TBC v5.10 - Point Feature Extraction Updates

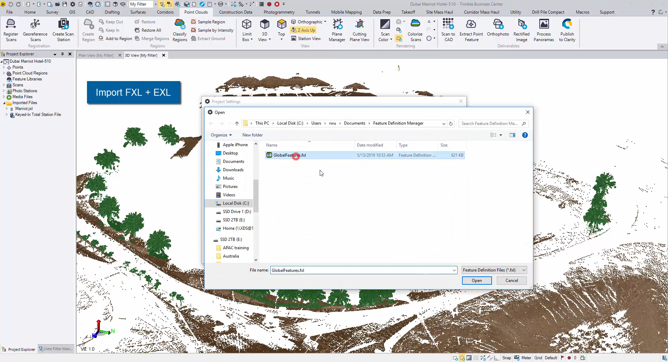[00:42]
To extract trees along with their attributes, I will first import a feature code library and an EXL mapping file.
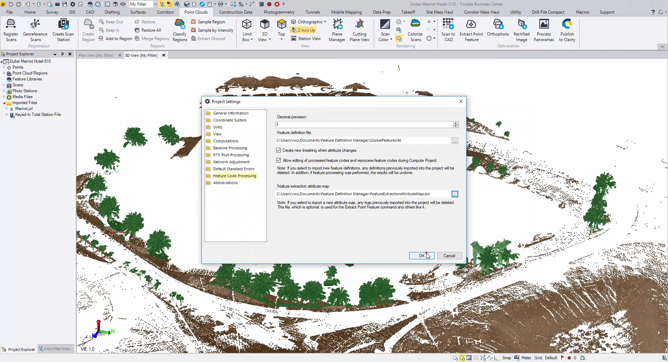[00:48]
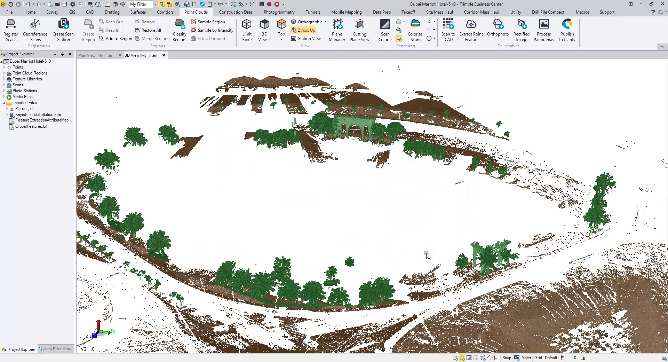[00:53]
In the point clouds tab, open the command of extract point feature. Make sure tree is your extraction type. Starting from 5.10, you can open the settings window to customize where
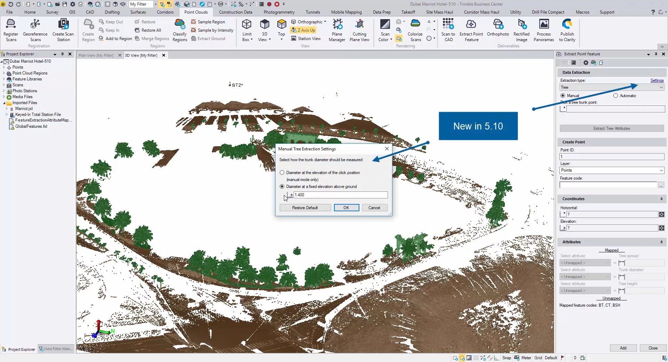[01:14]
the trunk diameter should be measured above the ground.
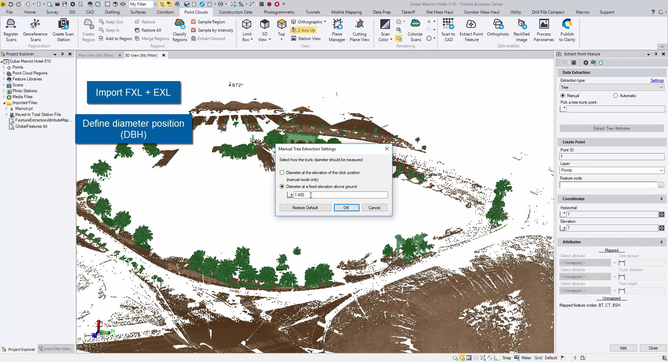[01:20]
The major changes happen in the automatic extraction mode. Let's take a look. First, set up the starting point ID and the feature code.
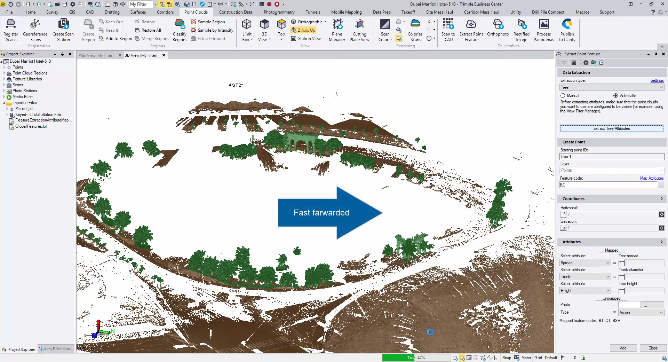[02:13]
It serves as an indicator in case the dataset is big and you want to see where TBC is in real-time. Now the extraction is done. Immediately you can see some modification is required. Instead of removing or editing these trees after they are added to the project, we can now validate them right away.
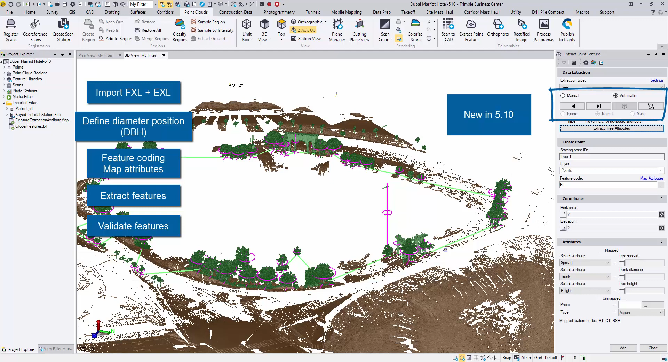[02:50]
This traveling salesman path in light green color will make sure that we visit each tree in the result without missing or revisiting any trees. You may toggle this path on and off.
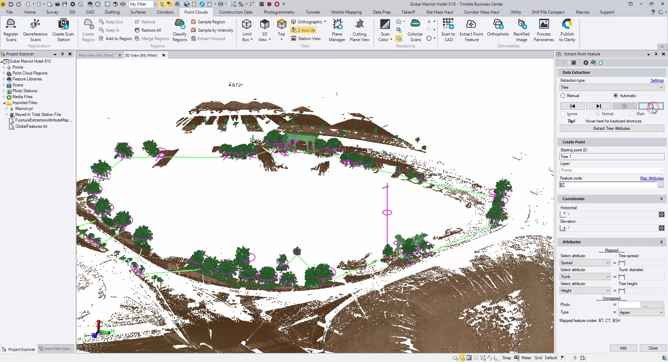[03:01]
Let's start with the first tree. Pick one of your favorites. Right click and choose temporary object. Then check the mark button. TBC will mark this tree in a different color so that when we are closing the loop, we know where to stop.
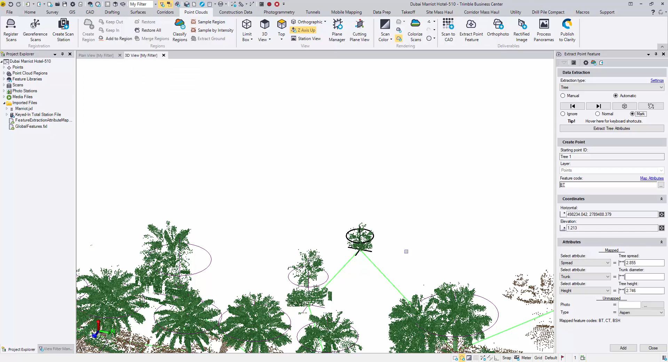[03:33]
From this tree, you may use the left or the right key buttons to go through all the trees. If you are a keyboard fan, use these hotkey combinations.
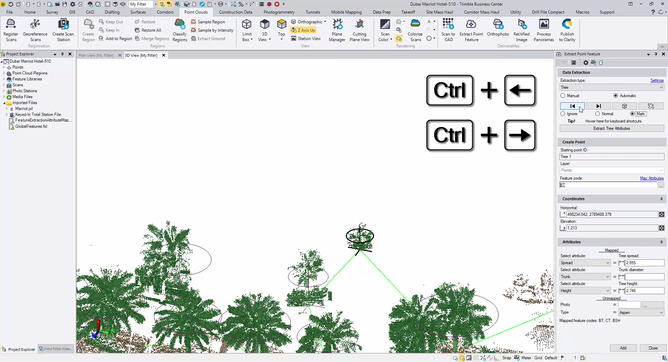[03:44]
I will use the hotkeys in this demo. And to truly go along with the path, stick with one direction.
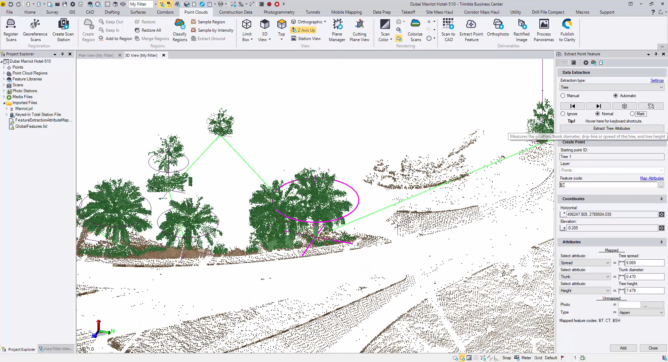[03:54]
Now rotate and zoom to validate the second tree.
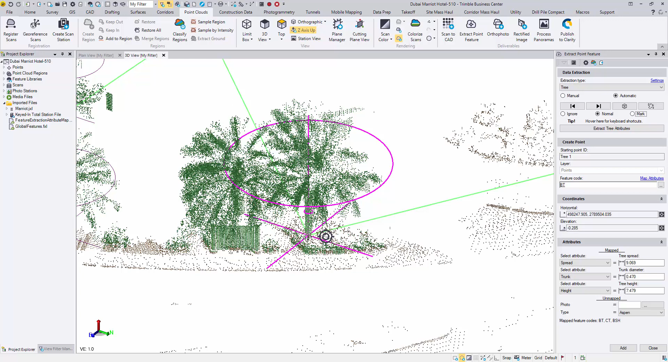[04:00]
If you need a closer look, you may click the limit box button to activate a temporary limit box around the target tree.
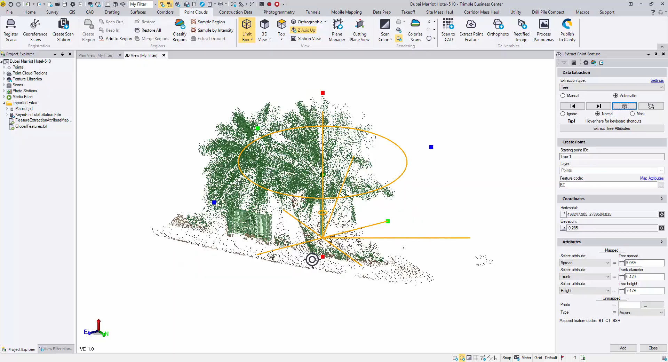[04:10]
So the surrounding noise can be blocked. Deactivate the box when you are ready to move on.
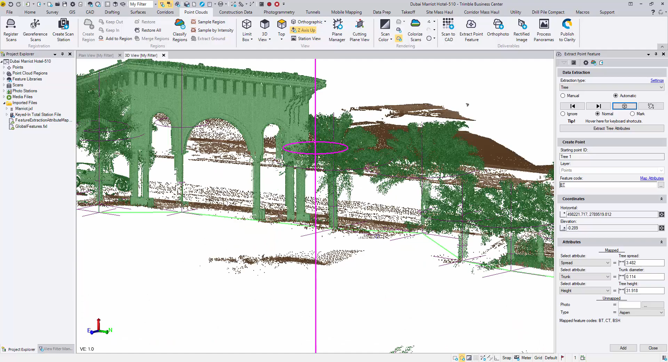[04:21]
The third tree is not looking great.
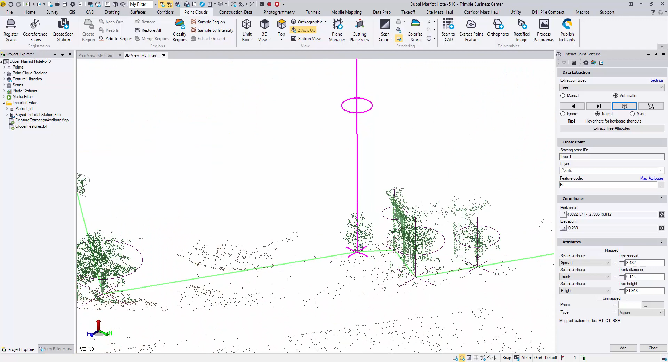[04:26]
Due to some noise in the point cloud, TBC returned a bad height.
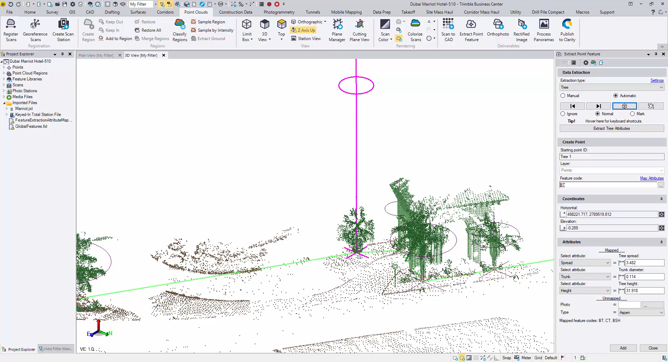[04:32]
Simply highlight the tree height box. Then come back to the 3D view to measure a new value.
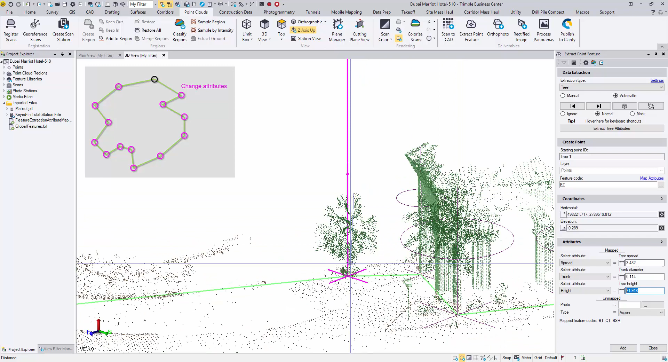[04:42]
Snap to the top point and a ground point. The new height is now calculated. The third tree is actually a building pillar. To remove it from this collection, check the ignore button. The symbol is now in red and this tree will no longer be added to the project.
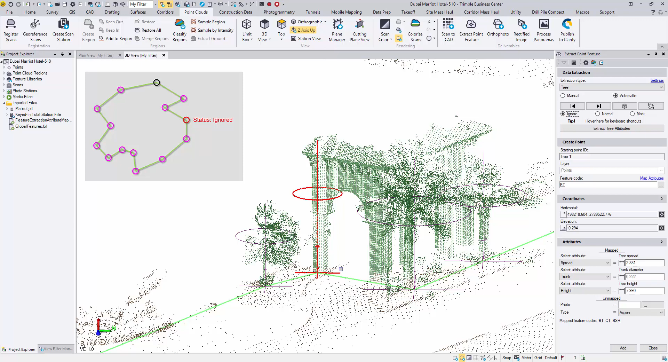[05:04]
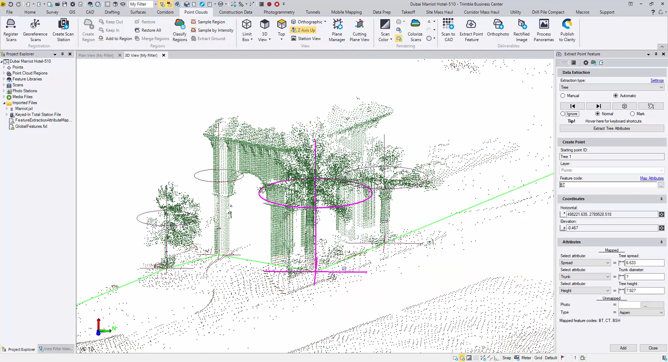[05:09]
Keep moving. Since the traveling salesman path is used,
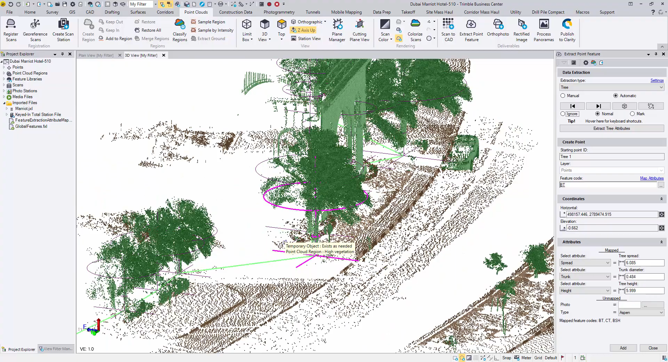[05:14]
we are always jumping to a nearby tree, meaning less disorientation and better navigation experience.
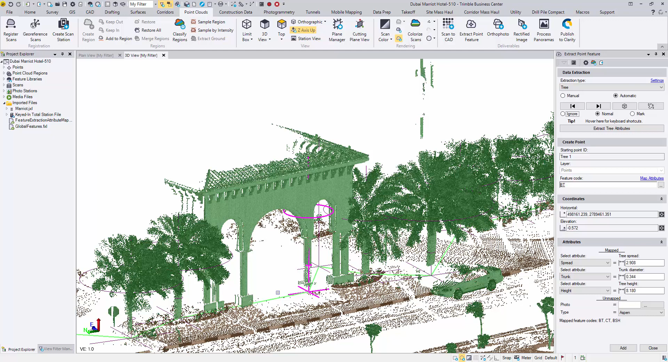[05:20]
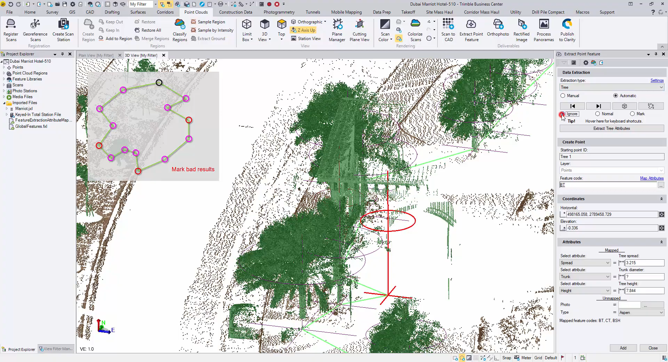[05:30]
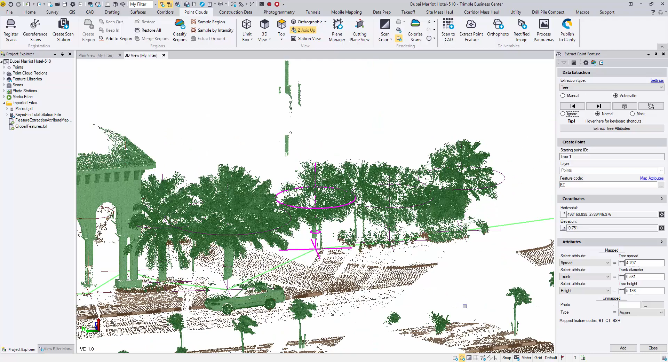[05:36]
Not only can you remove a tree, but the location and the attributes of a tree can be edited.
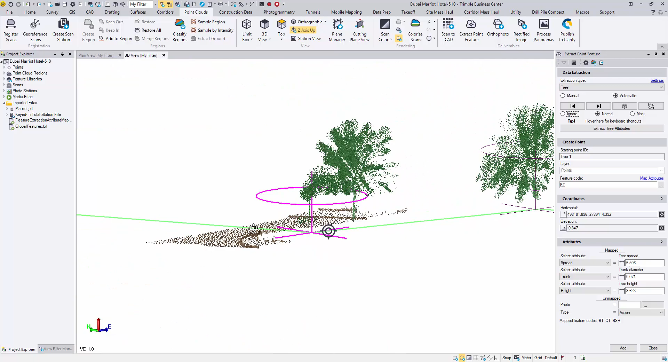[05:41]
This tree is not located correctly and the height is off as well.
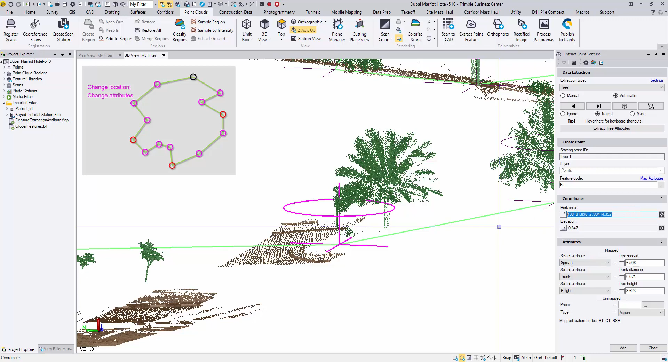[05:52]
To remove the position, highlight in the horizontal box, then snap to a point on the trunk.